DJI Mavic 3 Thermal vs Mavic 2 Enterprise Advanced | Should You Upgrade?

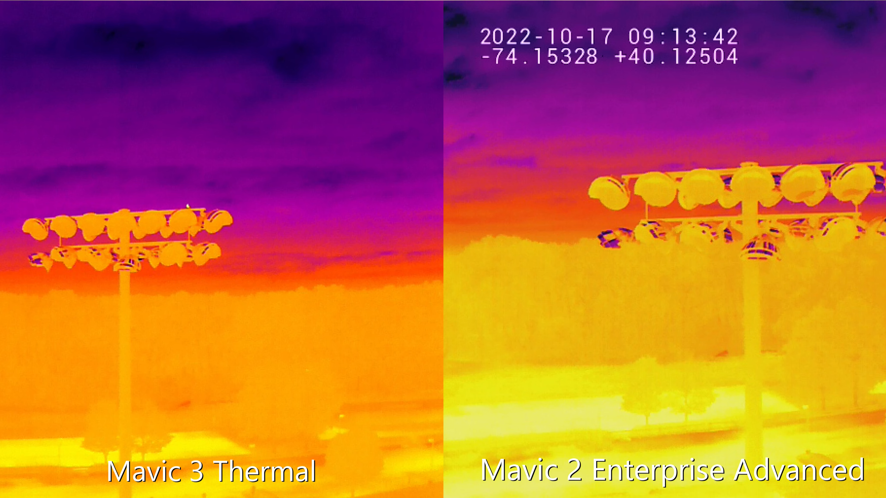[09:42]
Now, here is an example of a picture from the Mavic 2 Enterprise Advanced and the Mavic 3 Thermal.
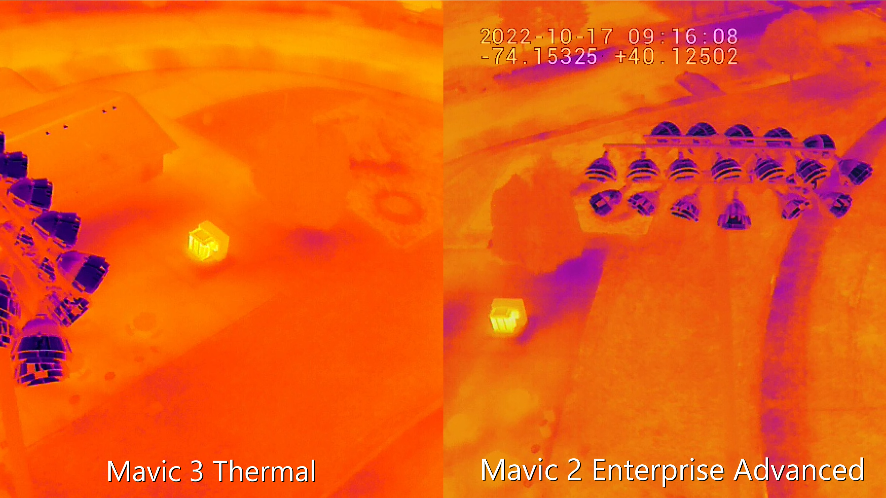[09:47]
Lastly, the biggest difference between the two units is the payloads.